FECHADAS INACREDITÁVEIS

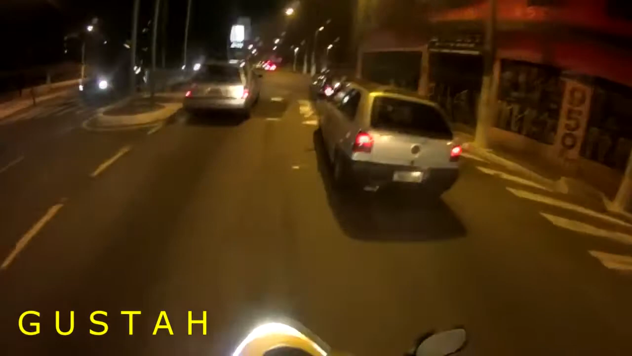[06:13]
Cuidado, né, velho? Caramba! Meu, puta, que susto, velho!
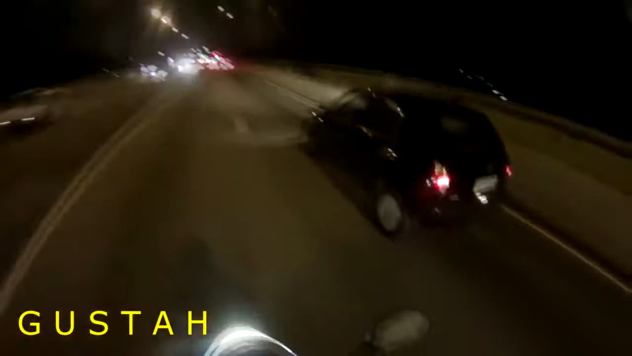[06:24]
Que fechada, mano!
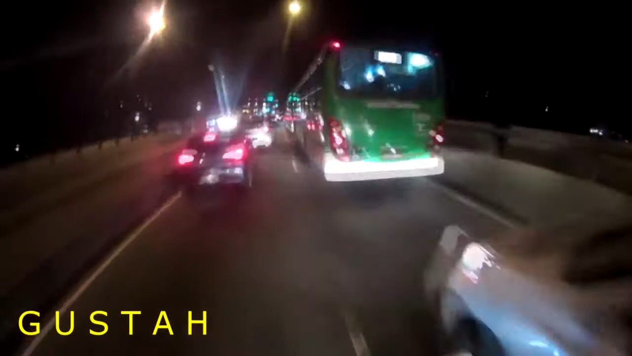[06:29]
Caramba, que fechada! Eu fiquei puto agora!
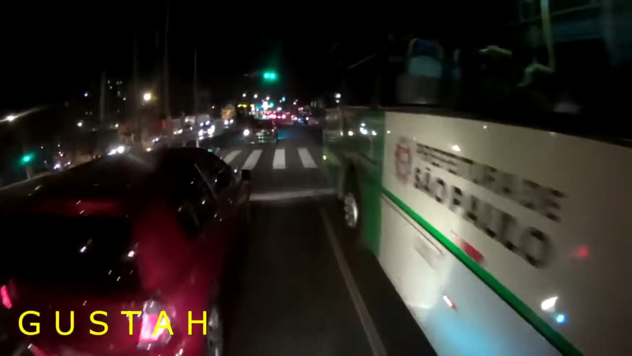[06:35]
Pior que o cara tava todo errado!
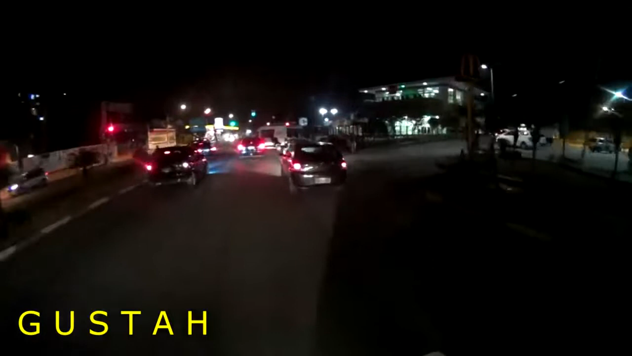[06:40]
Base da...
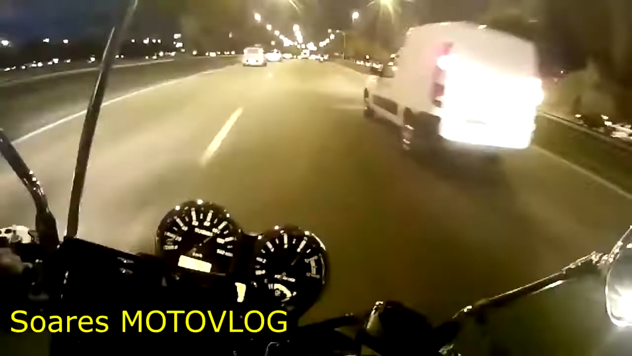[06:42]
Ah, nem entrar aqui, mas eu vou direto só pra pegar o maluco. Filho da puta! Vai tomar no seu cu, arrombado! Caralho, perdi meu racha, hein, mano? Cacete, mano! Na moral agora também. Gelei, hein, parça? Gelei pra caralho.
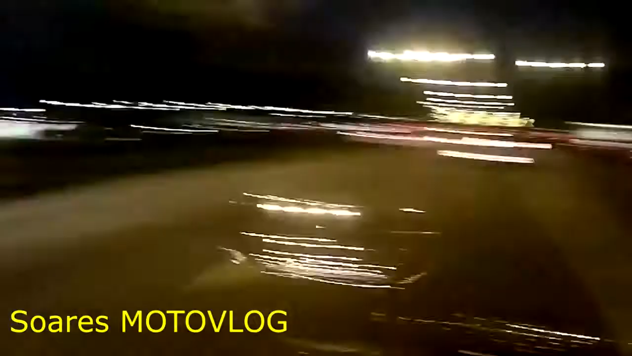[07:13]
E tinha radar aqui, ó. Mano, agora eu gelei. E sem freio o bagulho não para, mano. Caguei sangue, hein? Arrombado do caralho!
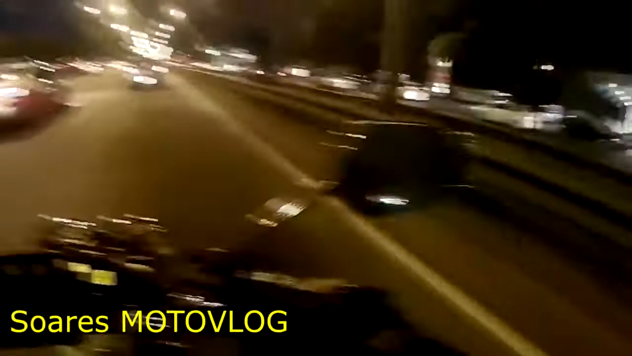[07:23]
Olha! Mano, o bagulho tá louco, o que tá acontecendo? Que esses caras aí estão nessa pegada aí? Mas eu ia pegar, hein, mano?